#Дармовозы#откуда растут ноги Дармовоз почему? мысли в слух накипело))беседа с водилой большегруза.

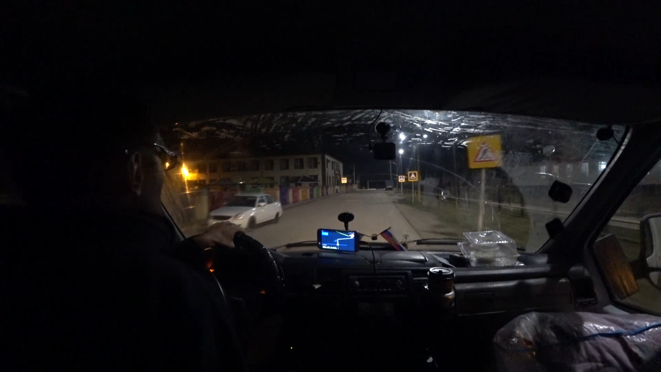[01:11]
наверное. Нет, наверное. Не проеду там, да? Артемка. Да, да, а теперь куда мне выехать? Вот, наоборот и прямо туда. Сразу первая улица. То есть налево. Вот... Развернуться сразу налево.
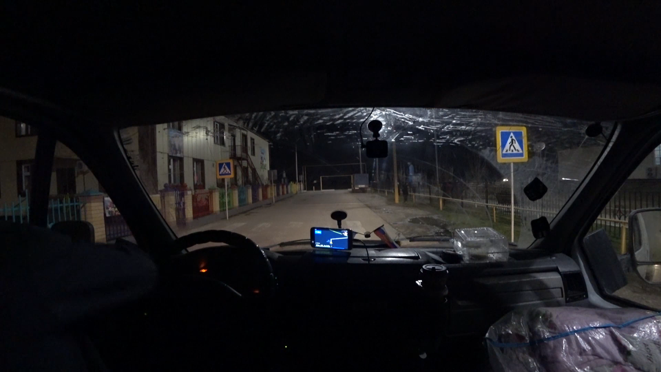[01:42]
А-а-а. На трассу выйти сразу там. Там сзади машина посмотрите. Ёпарасоте. Вот так, ребята, арка. Неправильно я поехал. Вот и такое бывает. Ох ты, блин.